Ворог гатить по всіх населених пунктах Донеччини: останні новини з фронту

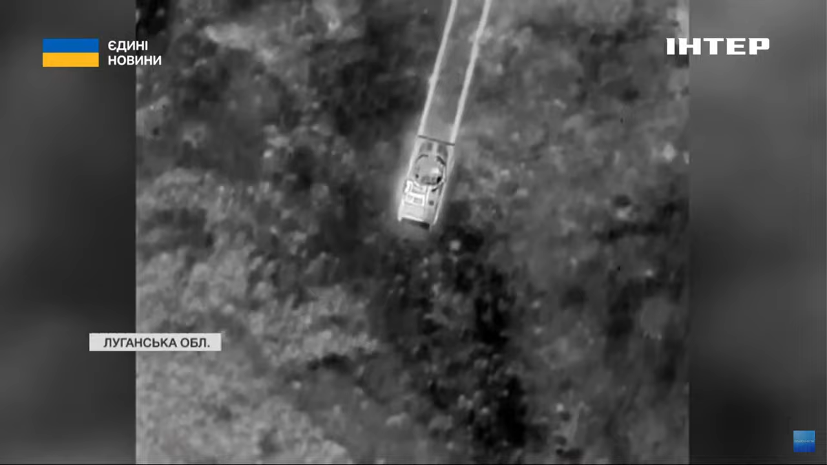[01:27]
Це відео вдалої роботи наших оборонців з-під житлівки.
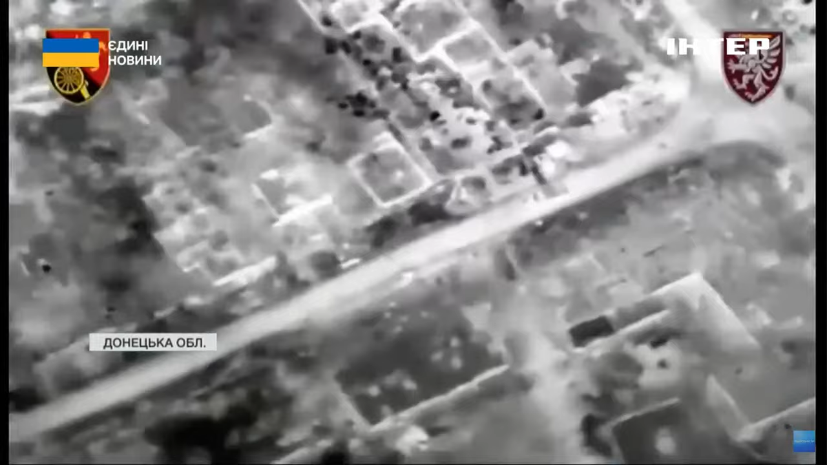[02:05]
А на цьому відео ліквідація ворожої реактивної бомбометної установки «Смерч-2» в окупованому Бахмуті.
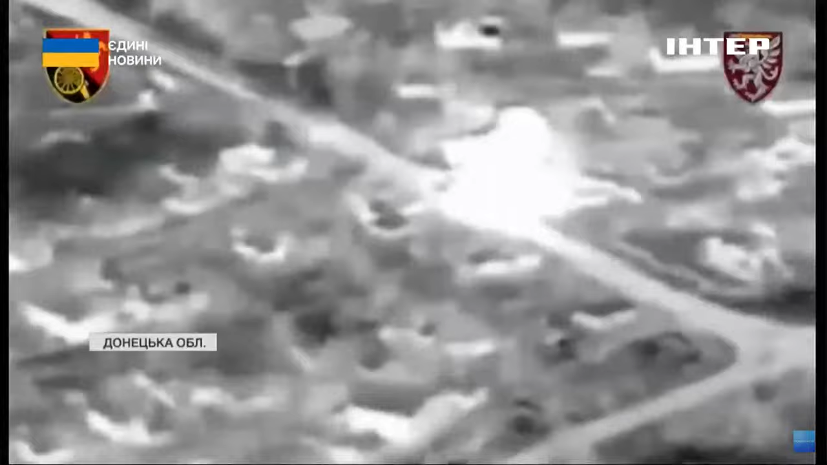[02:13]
Нині цей напрямок чинен найгарячіший, адже росіяни стягують туди додаткові сили.
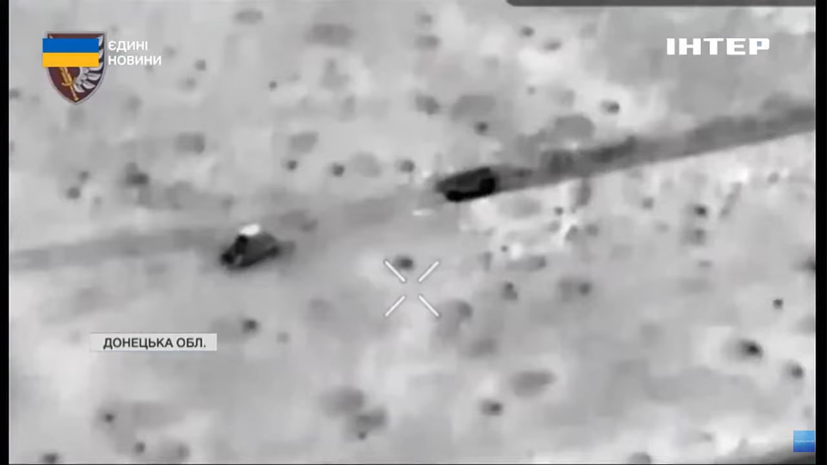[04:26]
А це вражаючі кадри роботи наших захисників.